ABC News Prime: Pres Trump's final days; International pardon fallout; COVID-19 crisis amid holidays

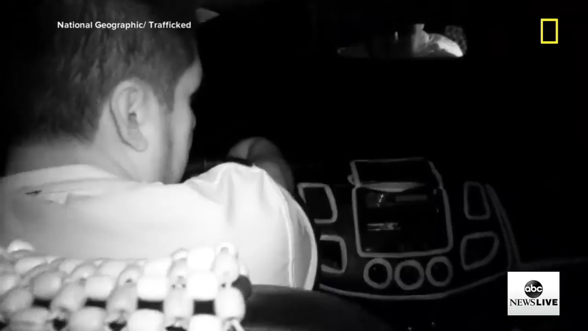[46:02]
So they're checking the area to make sure that everything is safe. Okay, shut off all lights and here it is. The entry into the jungle.